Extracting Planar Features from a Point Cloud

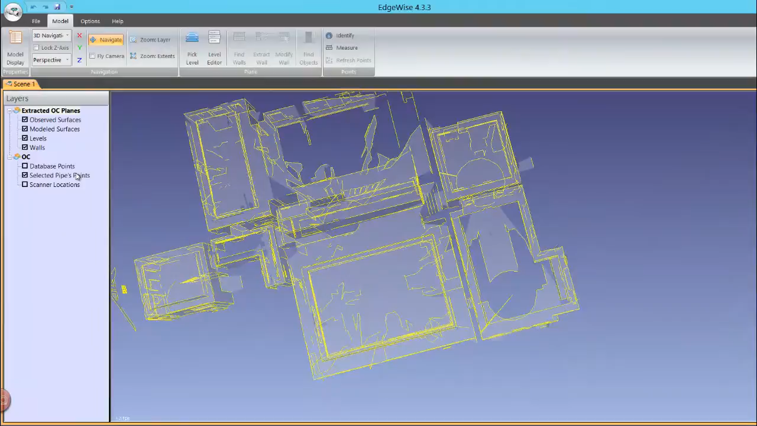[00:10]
Each release has raised a bar on automated extraction,
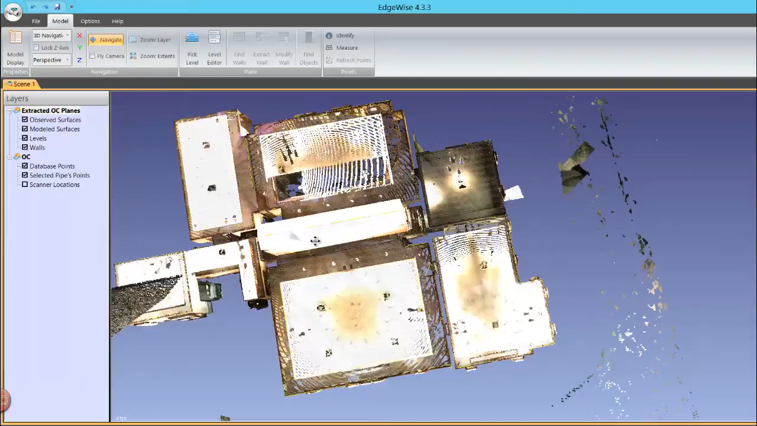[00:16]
and the new algorithms in Edgewise building can extract up to 90% of all planes in any size dataset. To begin the process, in the File tab, click the Process Scans button located in the Tool ribbon.
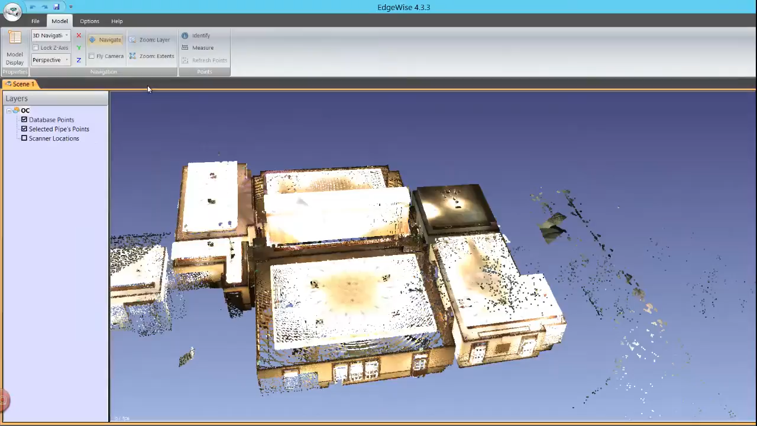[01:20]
To load extracted planes, click the Open Plane Model option. A dialog box will open showing you the C3 plane files that Edgewise created.
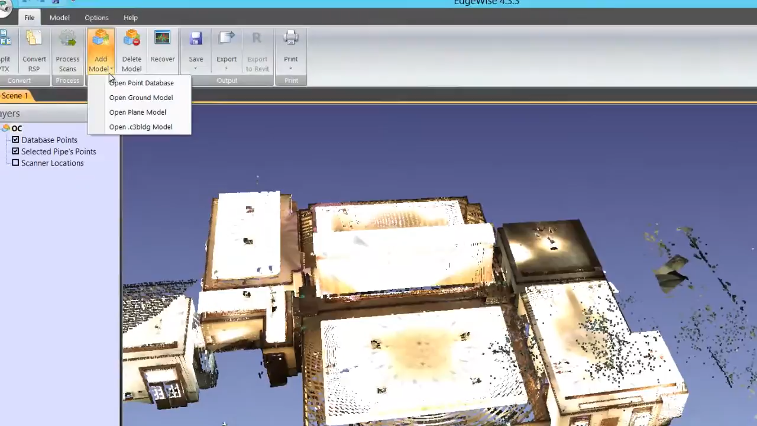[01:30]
Highlight all of these to bring them into a single model.
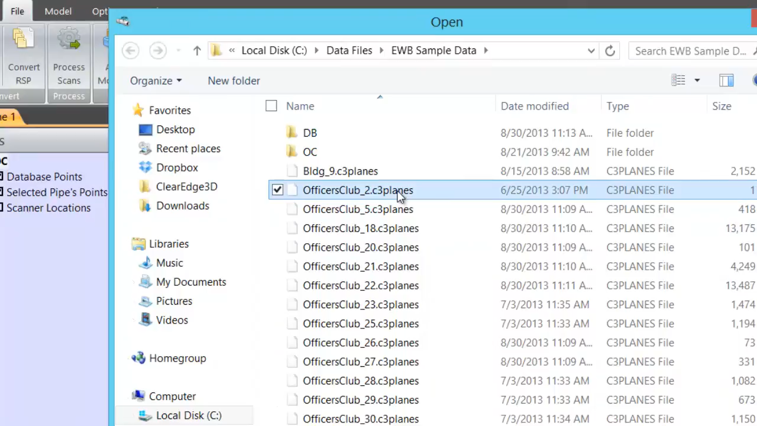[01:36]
Edgewise will combine all selected files into a single, unified model.
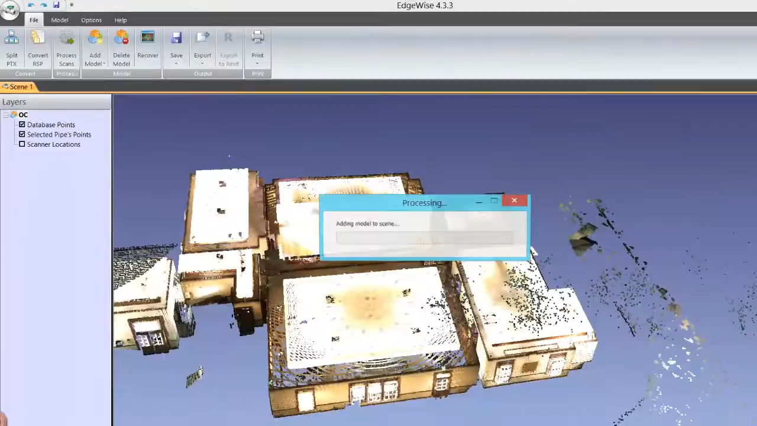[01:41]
This process can take up to a minute or two per scan depending on the file size.
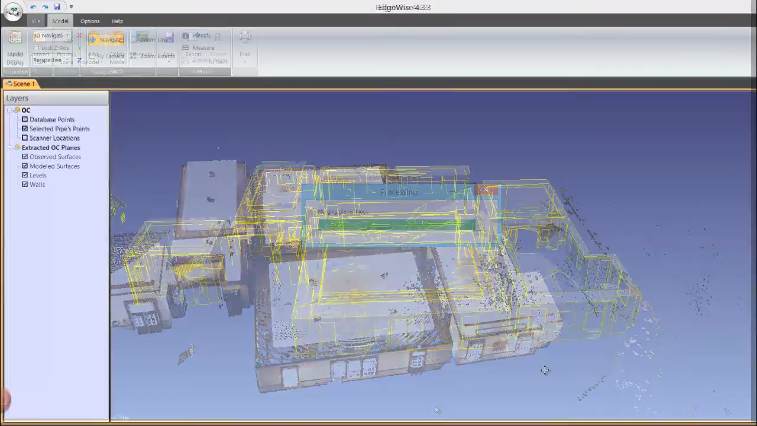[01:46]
Users are reporting a dramatic time savings with Edgewise Building,